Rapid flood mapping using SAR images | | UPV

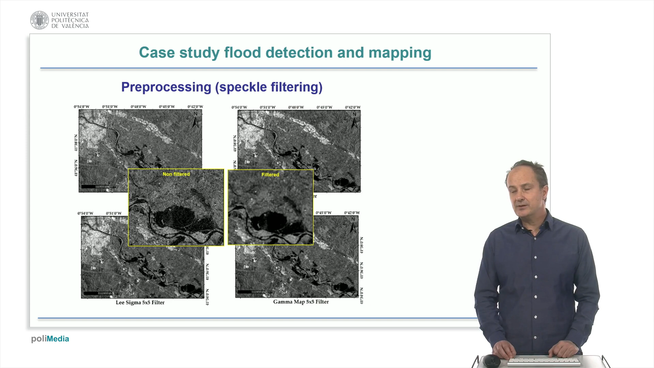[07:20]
Here, a detail, where we can appreciate better the effect of the filtering, reducing the granular aspect of the speckle noise, and smoothing the flooded areas.